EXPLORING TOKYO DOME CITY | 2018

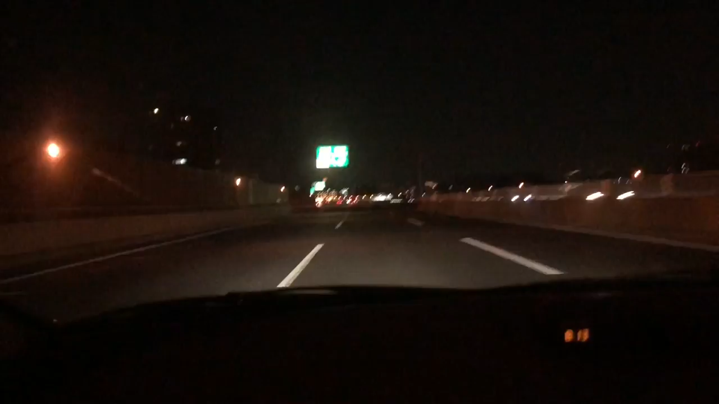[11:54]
Okay, so we're coming up on a toll gate. Do we pay here? There's some toll gates that you actually pay, and then there's some that you just take a ticket and you pay that at the next toll gate.
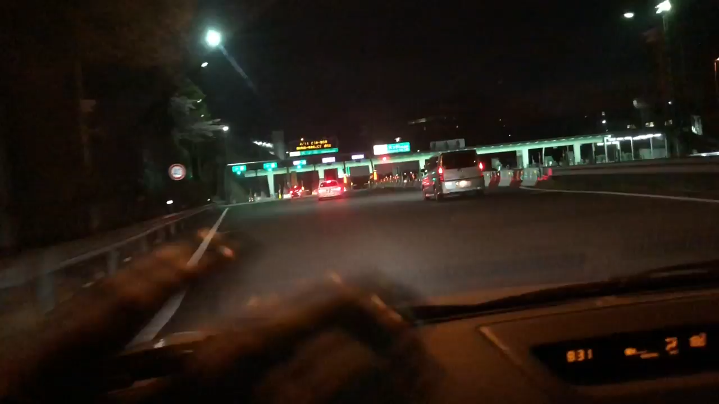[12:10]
Alright, hold on, baby, okay? I'll give you some when we get on base.
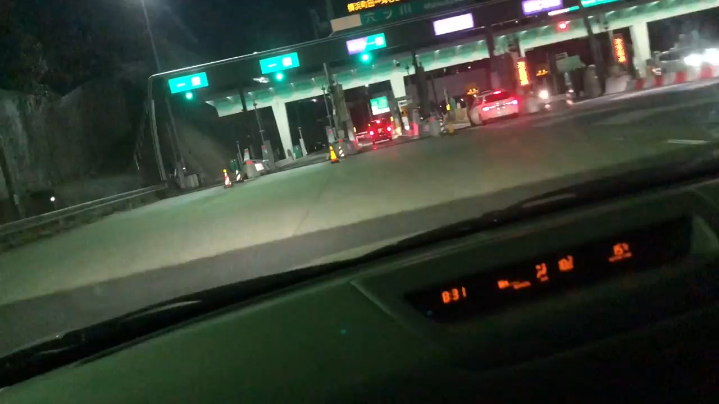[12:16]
Oh, this is just a ticket. Thank you!
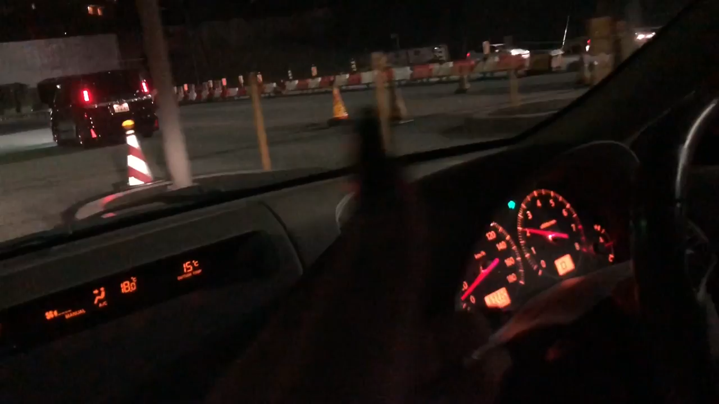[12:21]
And then with this ticket, this is our ticket, we pay this at the next toll gate that we have.
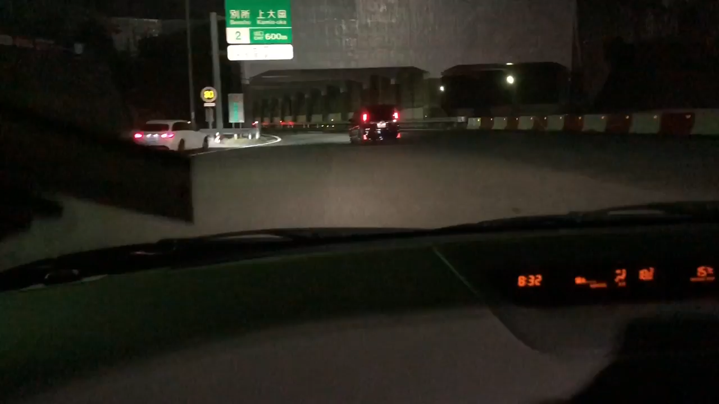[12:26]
And normally it's around like $3, $2, just because like we're to where we're going. So going to Yokosuka is like really cheap just because like no one really goes there. But going to Tokyo, those tolls tend to be a bit more expensive. Okay, and this right here is where we pay this ticket. There you go.